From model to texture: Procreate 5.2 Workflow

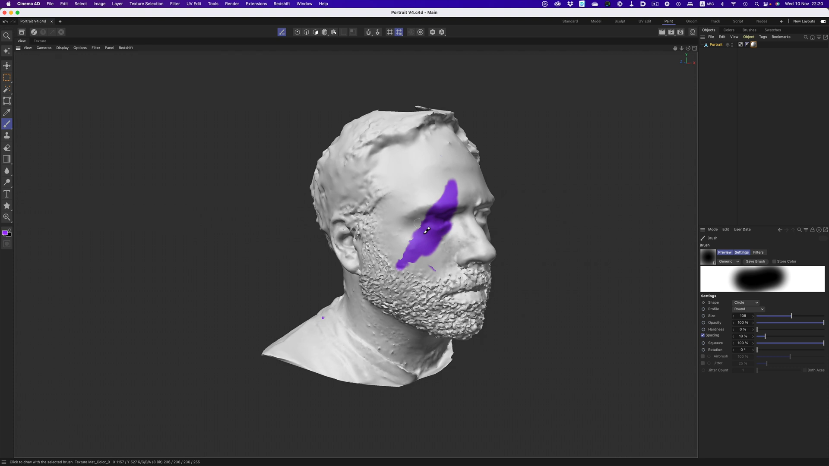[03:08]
And that's because Auto-UVs don't prioritize readability.
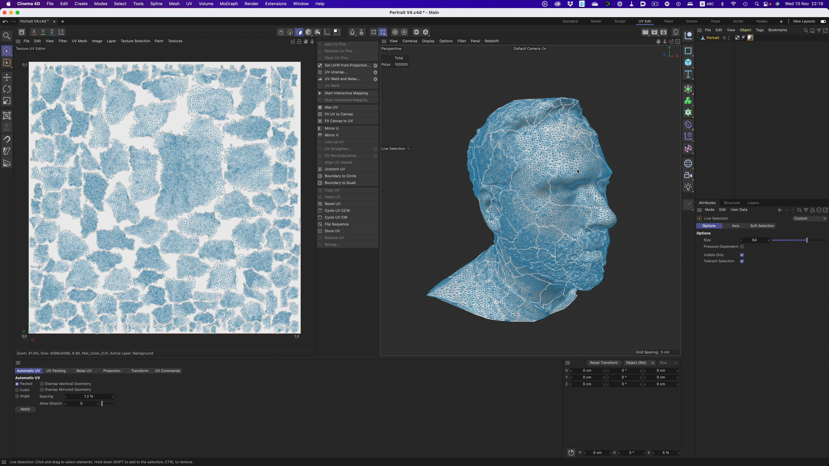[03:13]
As you can see, a single area of an object is scattered throughout the UV map.